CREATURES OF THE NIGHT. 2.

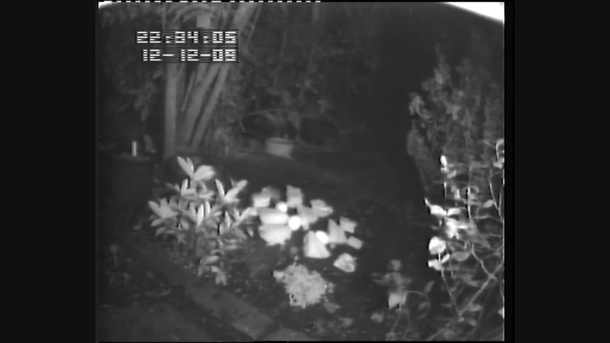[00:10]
In this case, two field mice and one large and one very small mouse think they are in mouse heaven.
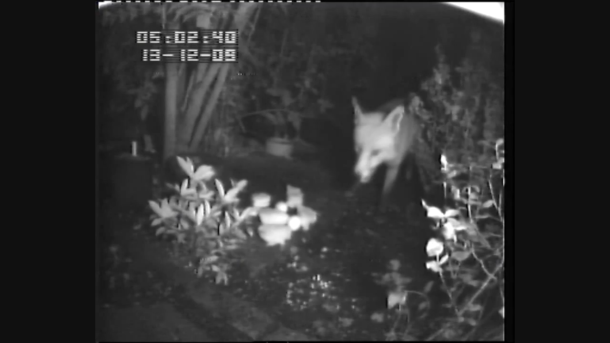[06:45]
Now the fox is becoming concerned, the birds are awakening, and people are getting about. Time to depart. So, time just to grab two chunks of cake, possibly for his mate, and off once again back to the lair for the day.